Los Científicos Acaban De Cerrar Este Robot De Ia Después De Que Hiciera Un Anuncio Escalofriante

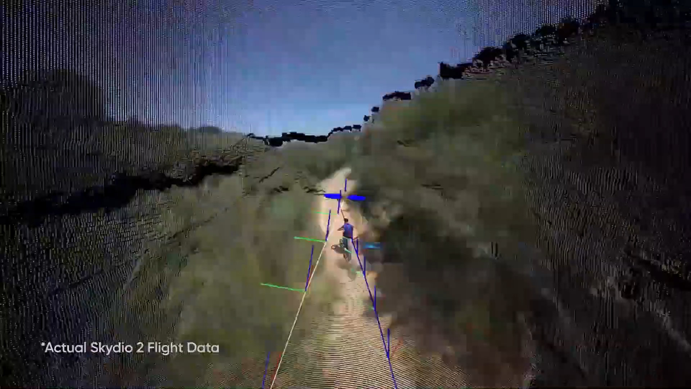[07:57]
Navega por escenarios difíciles y sigue un rombo sin necesidad de un operador humano utilizando técnicas progresivas de visión por ordenador y aprendizaje automático.